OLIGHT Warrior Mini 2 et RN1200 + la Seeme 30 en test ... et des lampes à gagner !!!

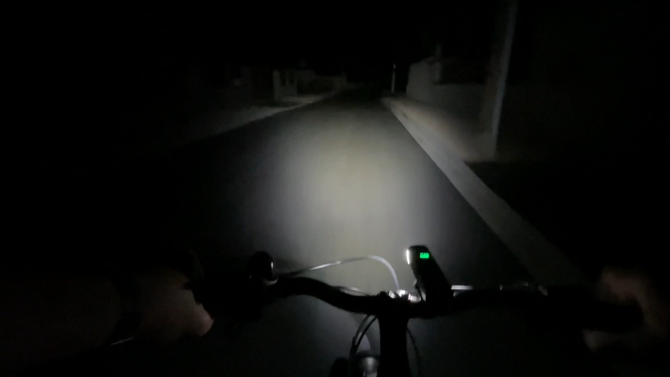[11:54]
très honnêtement j'ai pas vu une très grande différence avec la rn1500 que j'utilise très régulièrement la chose que j'ai remarqué c'est que cette rn1200 produit un éclairage moins